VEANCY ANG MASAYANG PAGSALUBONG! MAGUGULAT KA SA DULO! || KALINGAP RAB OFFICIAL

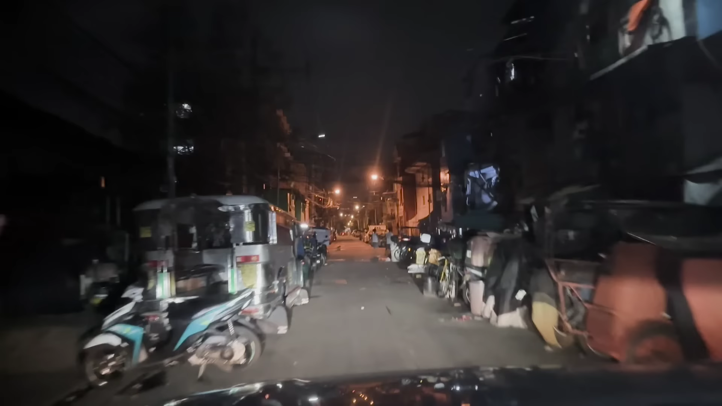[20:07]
grabe. Grabe skip dito. Kasi nagpuro squatter yung kabilaan. Yan po mga kalingin ko yan. Squatter, kabilaan. Kaya masikip. Kunting ingat. Yan. Ito yung ano. Didiritso tayo. Labas tayo doon.
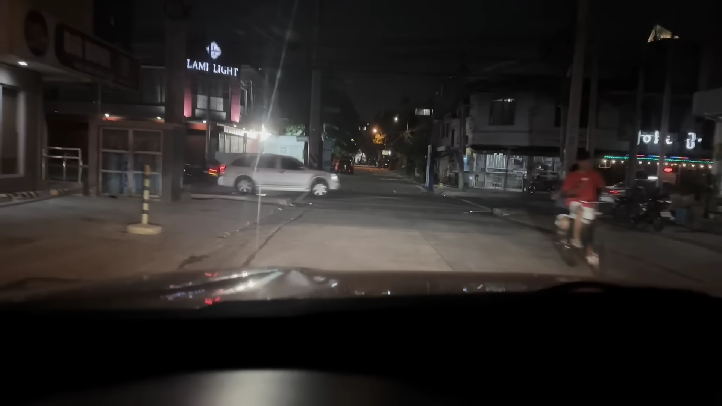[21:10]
Yan. Gabi-gabi na. Yan. Diretso tayo. Ito ang Tony Rose, sabi nyo. Diretso tayo. Sana may mga bukas mga ano doon. Ano sa ba? Alas 11. Baka bukas pa yung mga kaibigan natin sa ano.
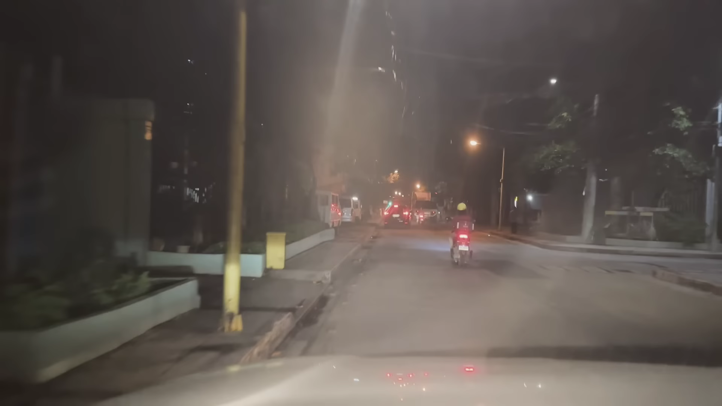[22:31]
Yan. May shooting o. May shooting yata.